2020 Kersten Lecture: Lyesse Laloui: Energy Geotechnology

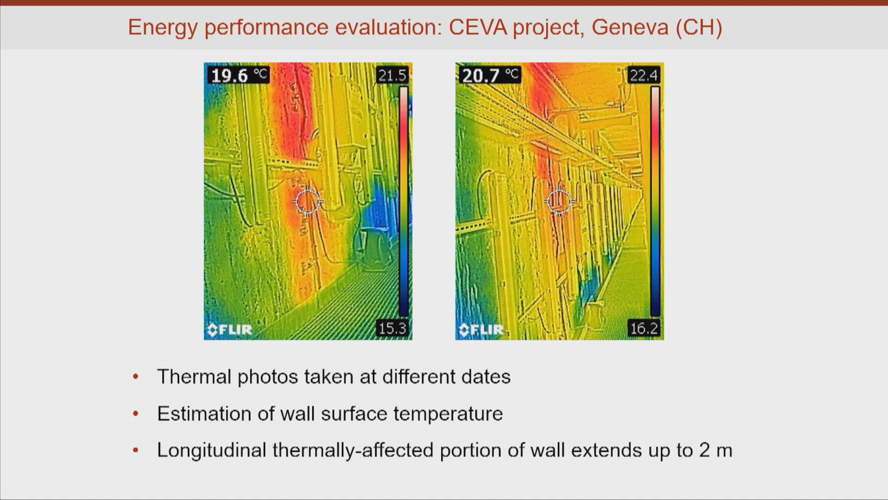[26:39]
As you can see here, the red parts, for instance, are where we have higher values of temperature with respect to others.